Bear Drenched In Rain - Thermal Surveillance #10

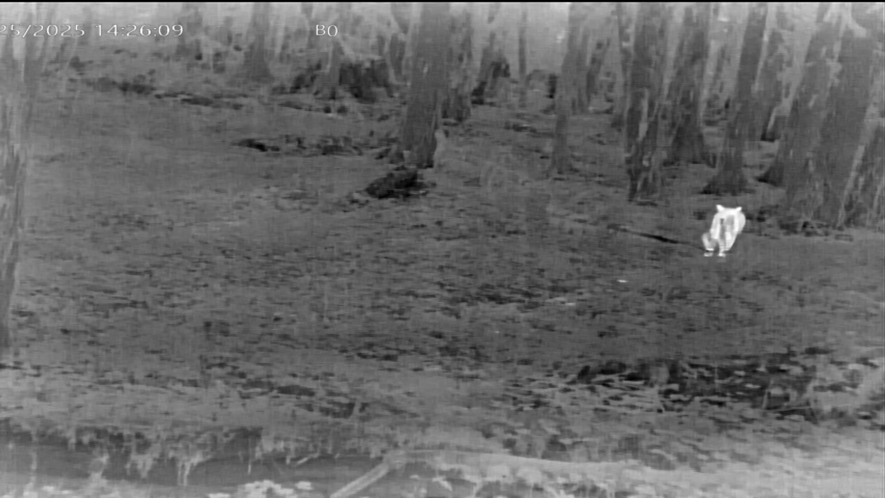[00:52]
it's obviously a cougar prowling looking for some type of meat to eat
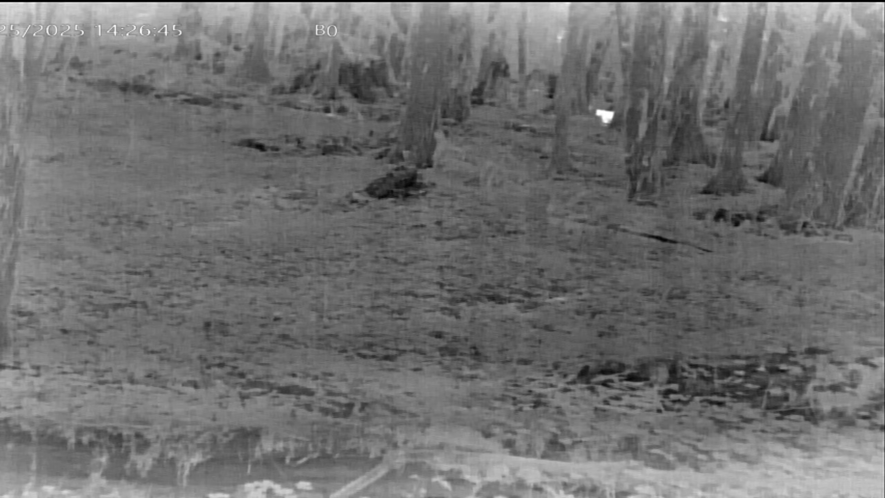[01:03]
and you can see in the distance it's triggering the motion detection a trail cam is not going to capture that image of that cougar here's another example of a cougar on a
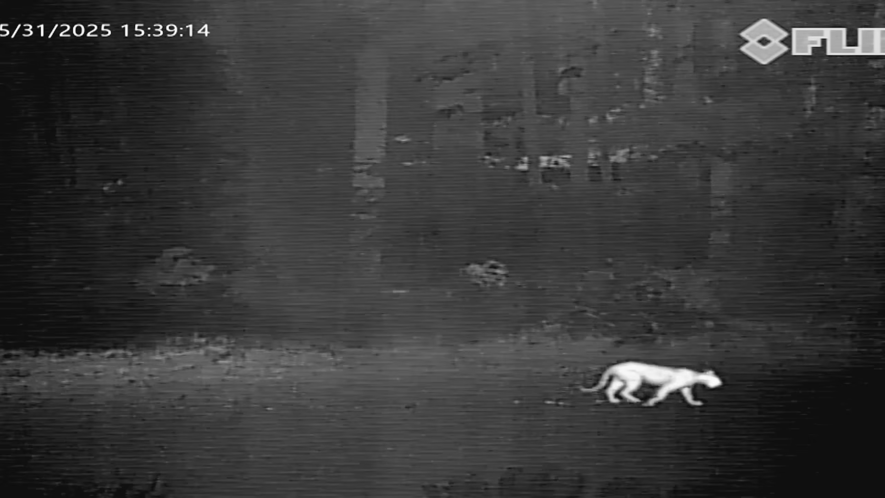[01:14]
logging road you can see its footprints this is cool this is a bobcat
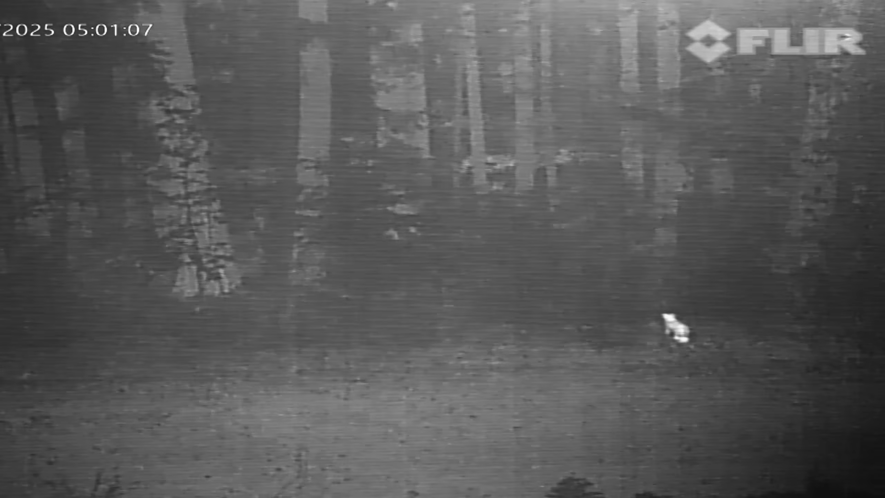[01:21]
on the logging road and it's locked in on something to catch and there it goes pounced slow motion it had to have jumped about five feet maybe six don't know if it got it this is amazing this is a i believe it's a river otter
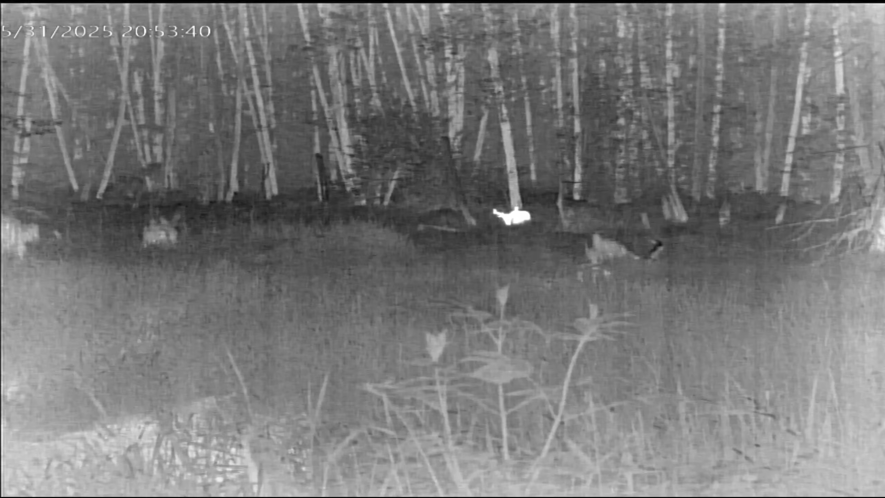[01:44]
and that was a creek that it was walking along the side of this is a bull elk
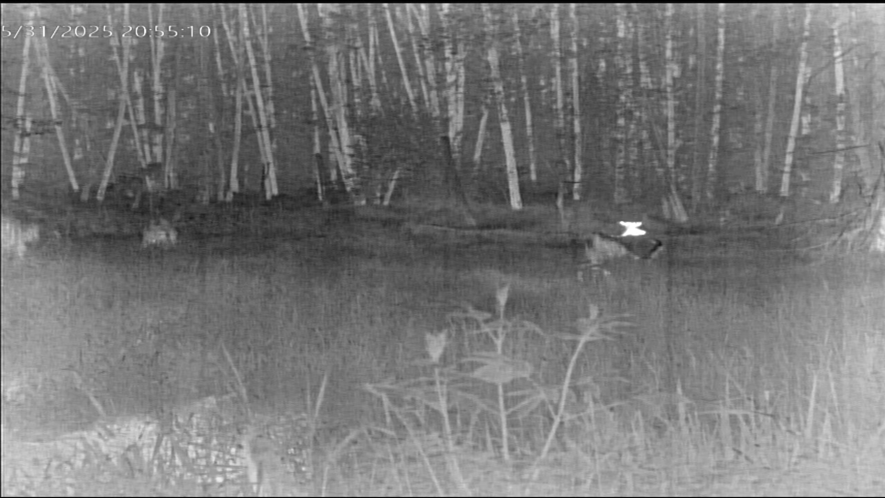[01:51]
with its antlers growing they're glowing
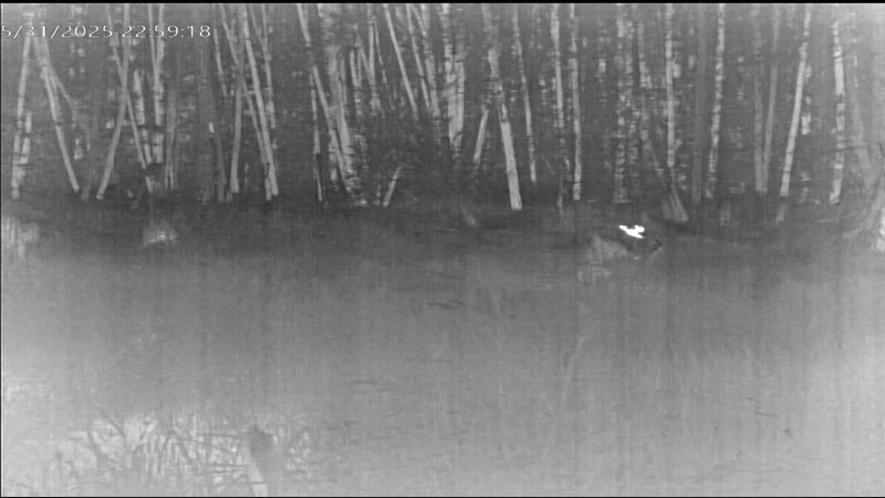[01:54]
because the antlers are in the development stage and they have
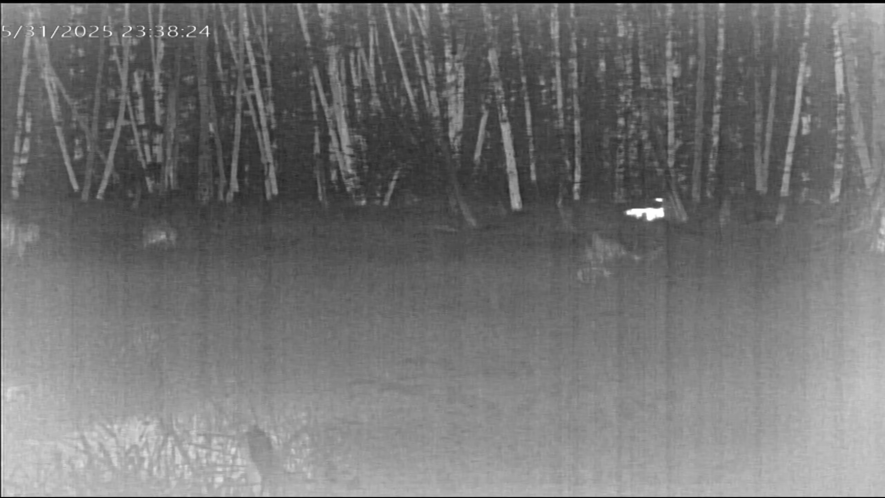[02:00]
a layer of skin or velvet on them that carries blood and that keeps them hot as
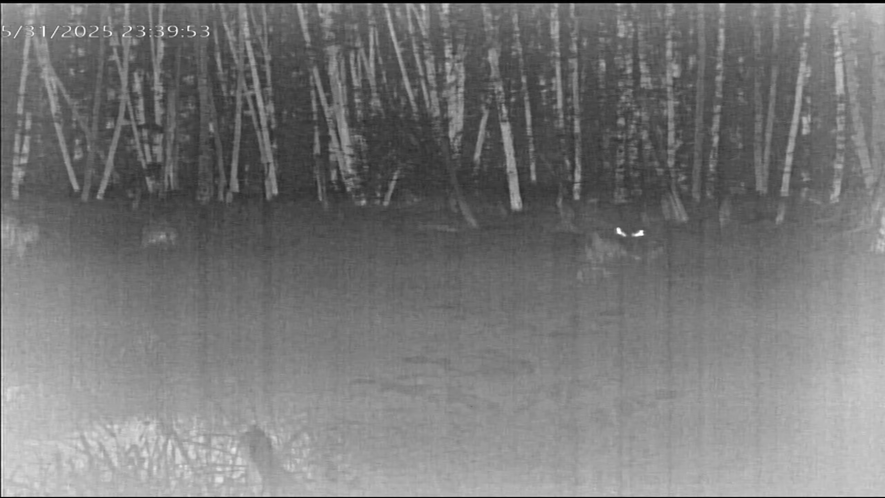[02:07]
they grow and this elk stuck around for three days it started on may 31st and he finally left on june 2nd
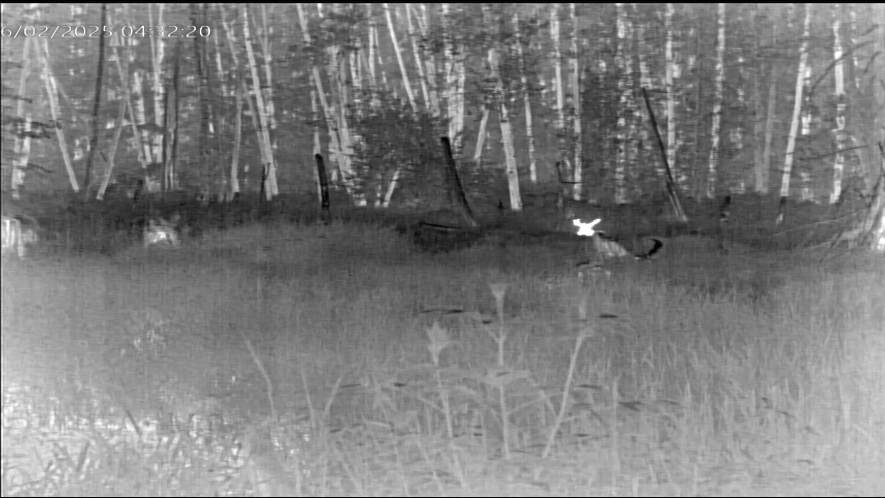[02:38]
eventually he'll wander off but he gets up munches lays back down takes a nap just doing his thing stuck out the back leg there to stretch after a long nap and finally he leaves the
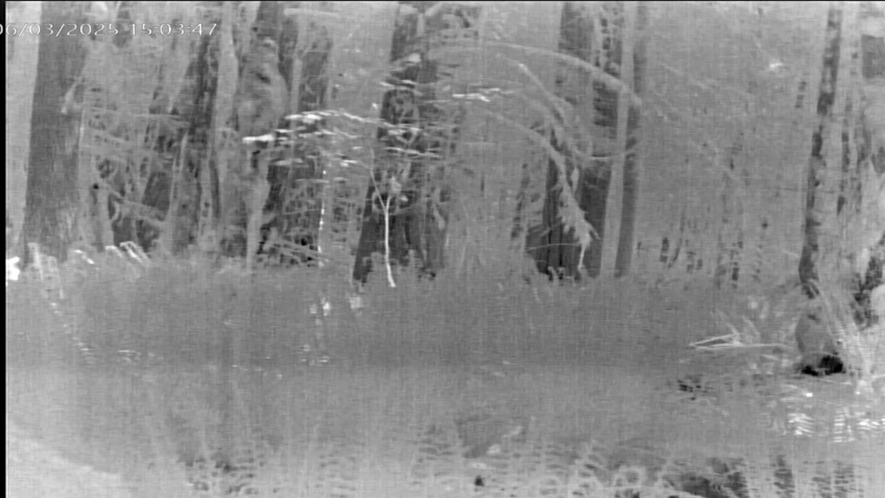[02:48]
field of view this is a bobcat he's up on a log that we have the camera on he jumps down into the ferns he's prowling through looking for something to catch and then he poses for us
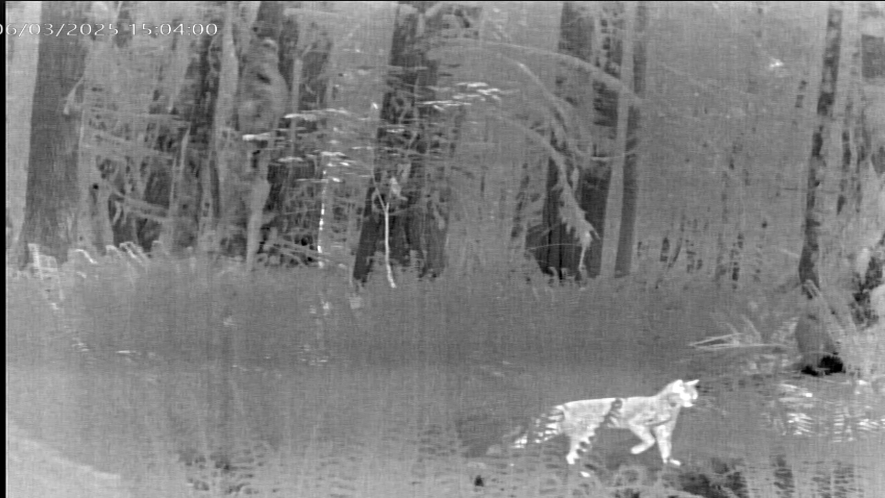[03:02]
looking good
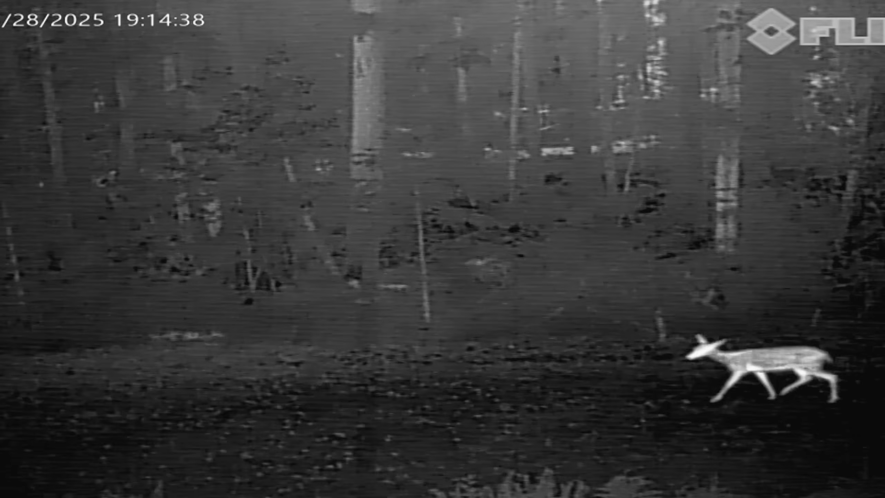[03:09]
this is a deer that's walking the road and you can see it it grabs a big bunch of something that was laying in the road it's got a mouthful or she has a mouthful and uh i don't know what it was must have fallen from one of the trees something that she liked to eat this is included because this is an example of a deer that is pronking or starting if they jump and they land on all four hooves
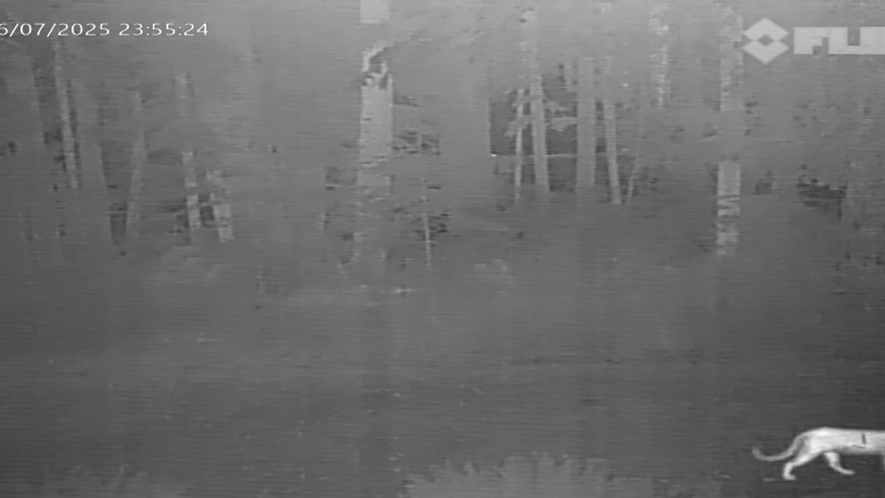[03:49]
this is a nice fun video it's a mama with a brand new fawn and she's taking it slow and easy letting the fawn keep up letting the fawn
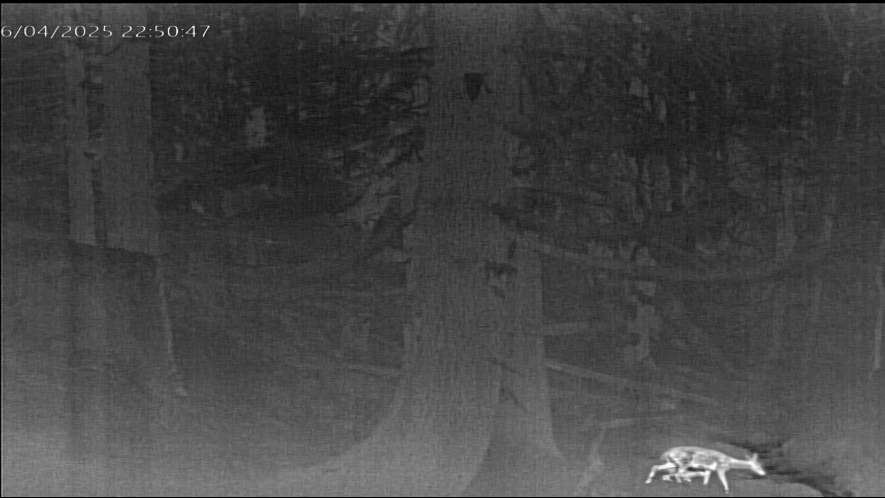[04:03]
get its legs under it but she comes to the creek you can see that's the darker area that's the cold water flowing through the creek and she's trying to figure out what she's gonna do and she jumps across and the fawn is like what i can't do that so
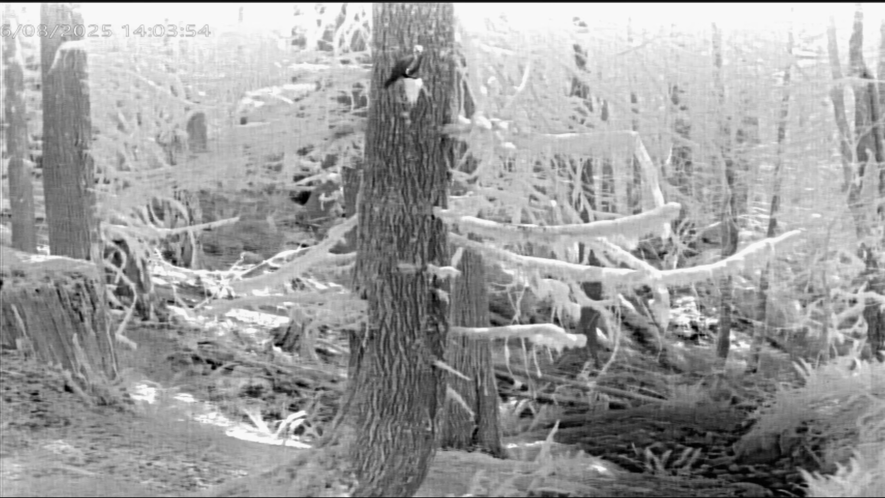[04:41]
it's black is because it just got done taking a bath in the creek there's another raven just showed up that's dry and it's glowing white because it's giving off heat
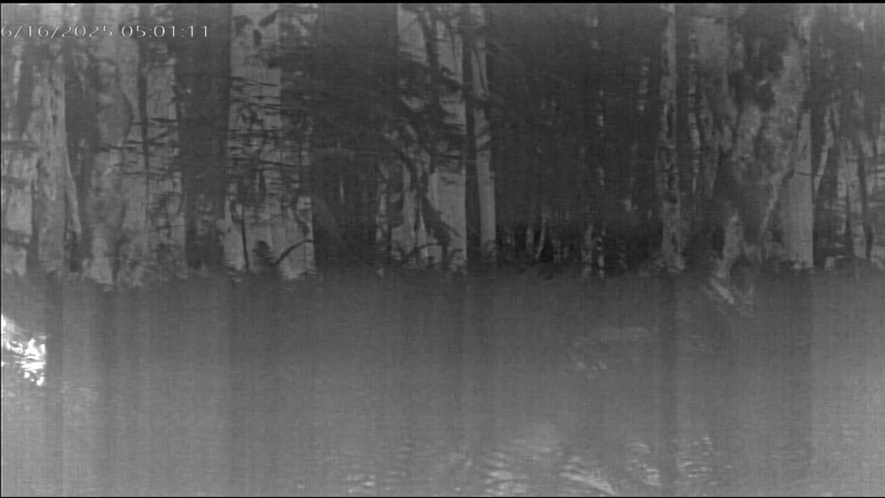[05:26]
cam is going to trigger on that type of a distance here's a coyote moving
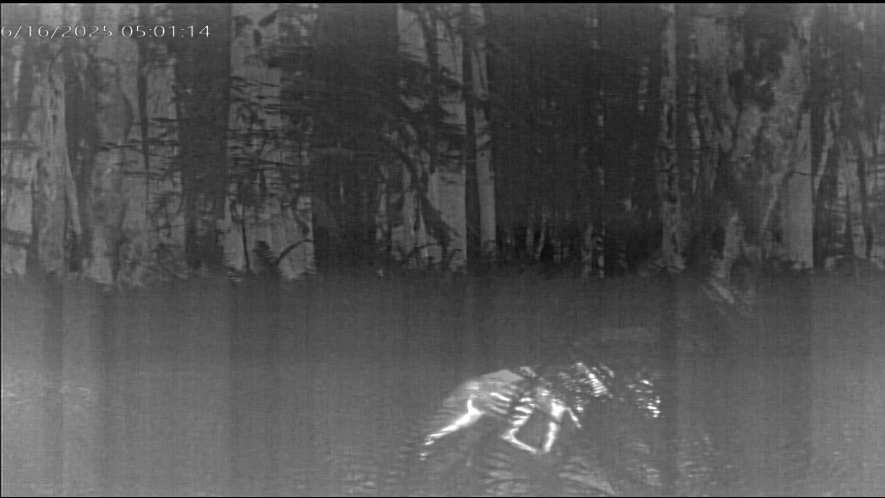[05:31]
through the ferns similar to what the bobcat was doing
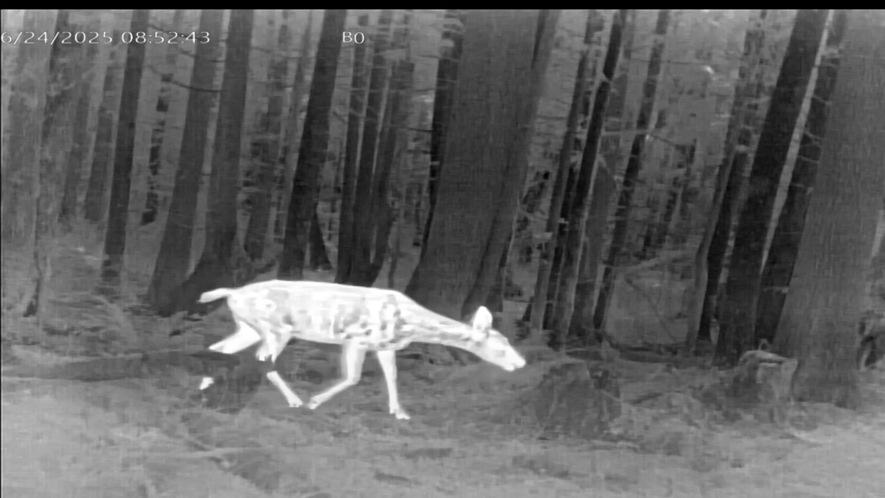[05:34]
earlier looking for something to catch this is a doe black tail moving to the field of view followed by her fawn that she had this year and they're followed by last